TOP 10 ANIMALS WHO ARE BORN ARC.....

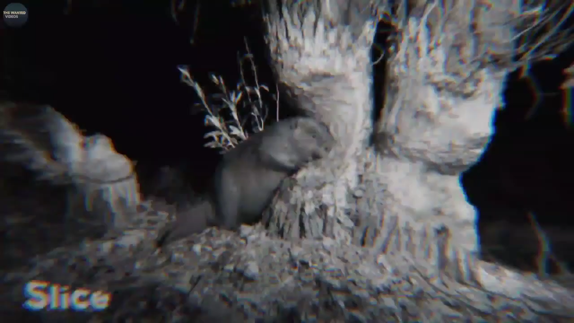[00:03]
जो कि किसी भी जंगल में बड़े आसानी से बड़े बड़े बांथ
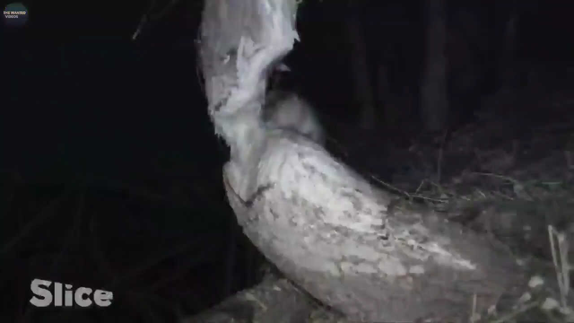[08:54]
ये बदमाश निचले इलाकों में पहले कमजोर पेडों को गिराने की गोशिश करता है